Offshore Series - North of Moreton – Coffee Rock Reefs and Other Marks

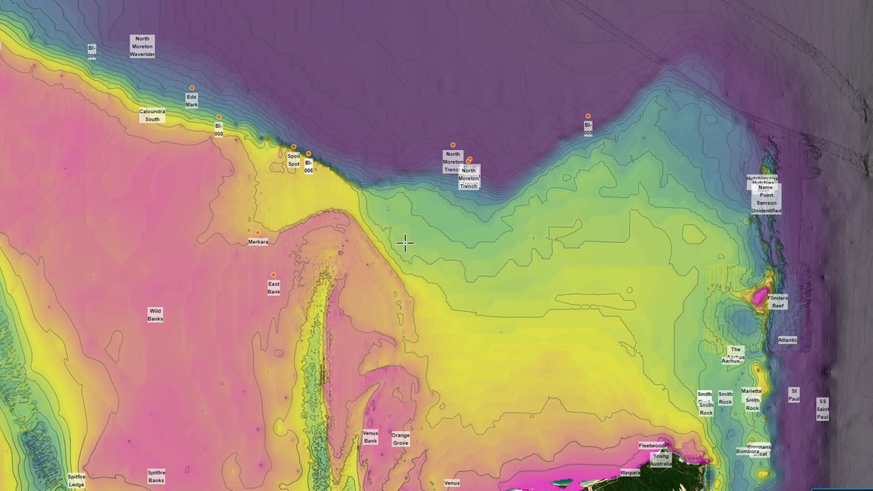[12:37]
I have put some of the marks up on these so you can get a bit of an idea of where the structure is in relation to the marks.
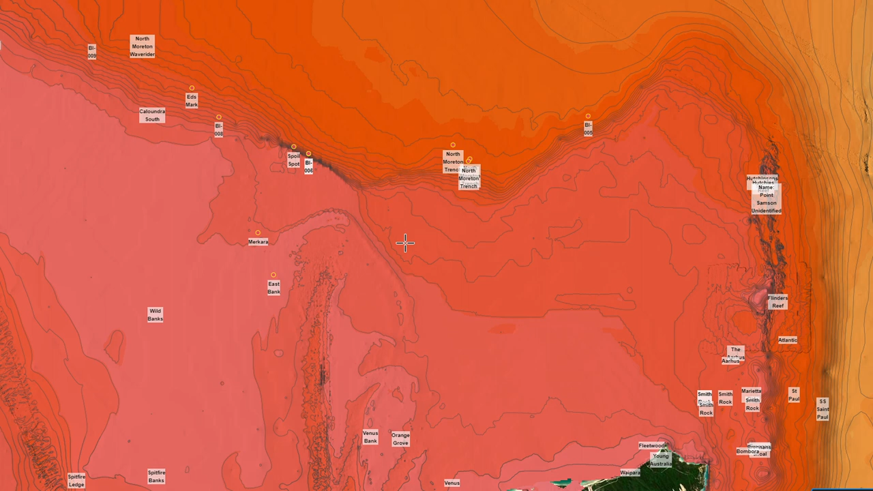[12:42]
Not all marks are on structure or at least not on structure that we can see in the pathometry. One would assume that they're on some isolated piece of structure that perhaps doesn't show up on the pathometry.
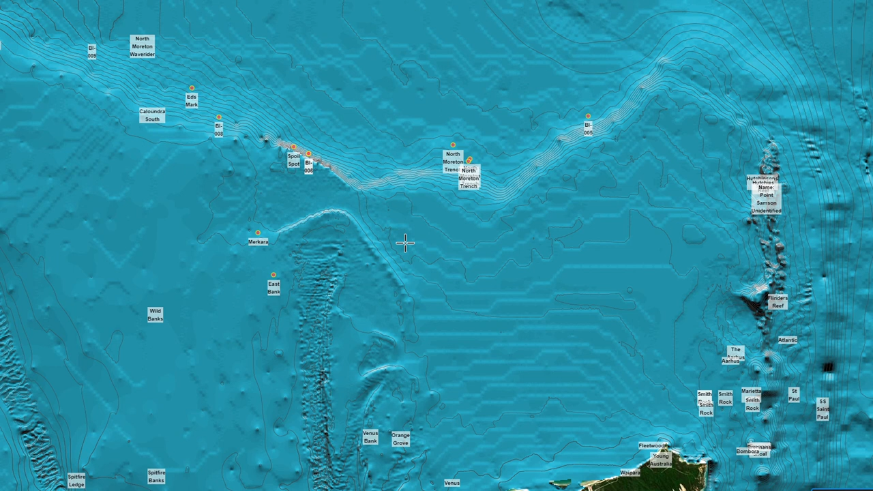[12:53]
You've really got to get out there and have a look. That's what we used to do in the old days in Dancer. Go out there and have a look in the sounder when you found some structure on the bottom just often fished.
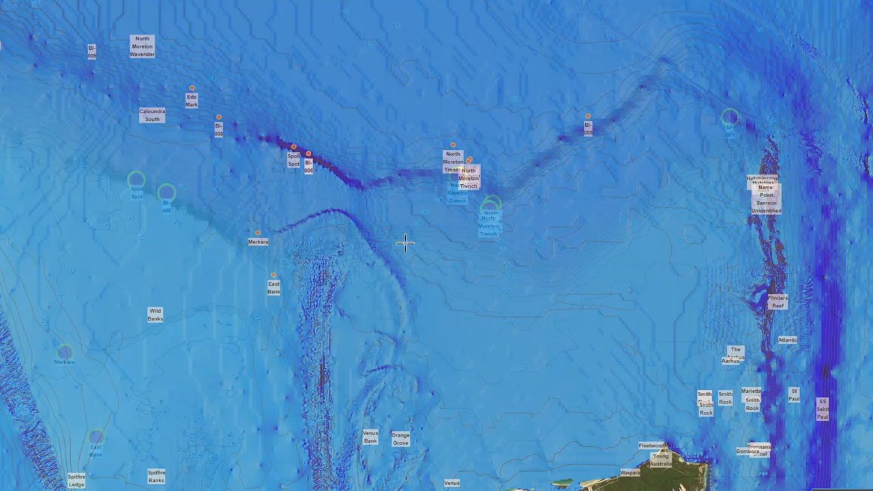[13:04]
I'll just zoom in a little bit more on this northern edge. We drop off along the northern edge.